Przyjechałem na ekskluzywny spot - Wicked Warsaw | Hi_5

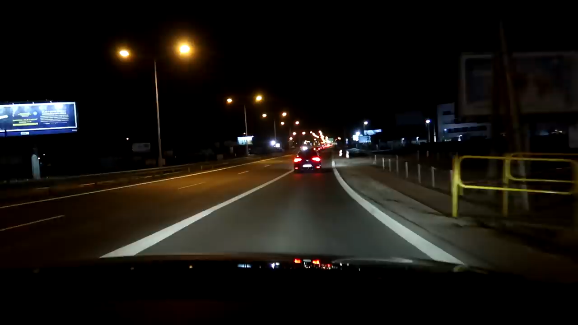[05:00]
Przed nami Golfik. Możemy zrobić małe porównanie. Ja nie mogę, jakie korki w tej Warszawie.